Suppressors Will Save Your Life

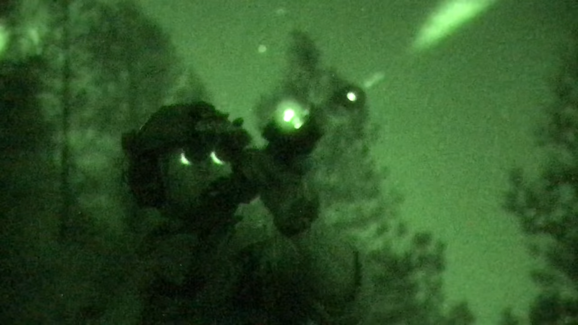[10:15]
in the near ir or ir spectrum So you won't be able to see with the naked eye,